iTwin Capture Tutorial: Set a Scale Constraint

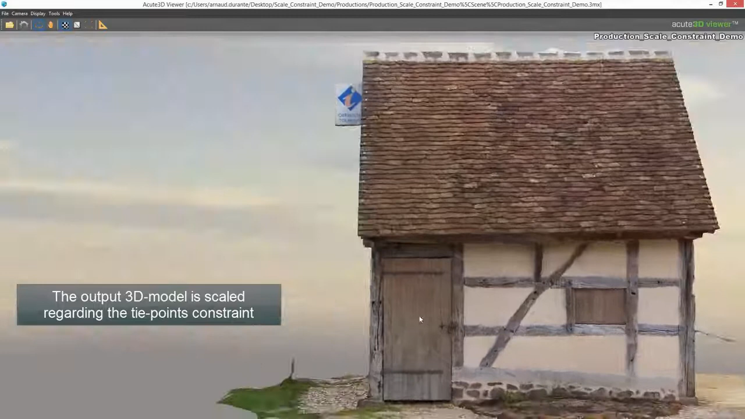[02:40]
The Output 3D Model is scaled regarding the Tie Points Constraint The